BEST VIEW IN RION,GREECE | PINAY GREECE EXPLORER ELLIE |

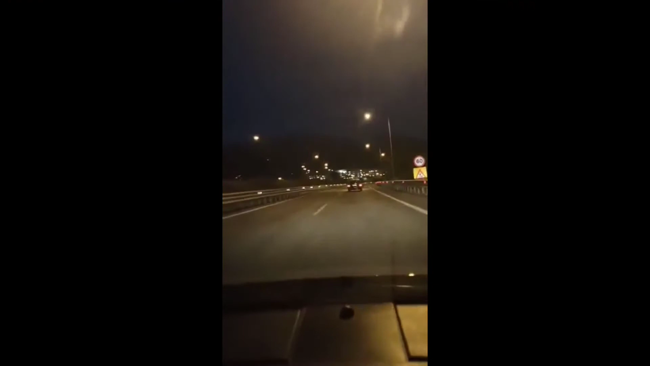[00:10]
We are here in the highway from Rion. So now we are going home. Patra. Since summer here, it looks like it's already 5 o'clock compared in the winter. In the summer, usually it's 10 o'clock in the night but it looks like it's 5 o'clock.